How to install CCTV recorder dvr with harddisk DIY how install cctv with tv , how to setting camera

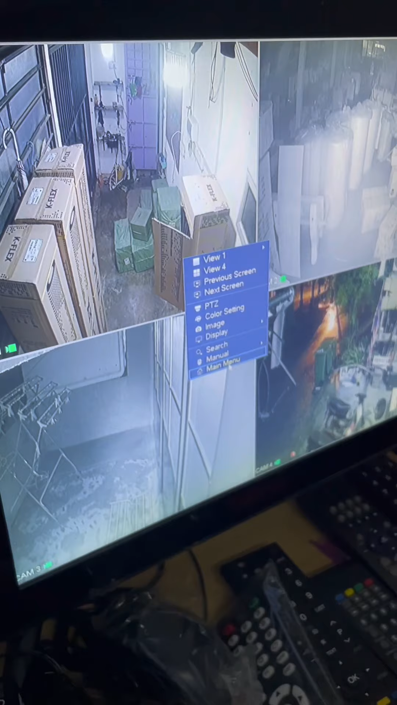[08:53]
already done now we show the main menu okay we check our hard disk storage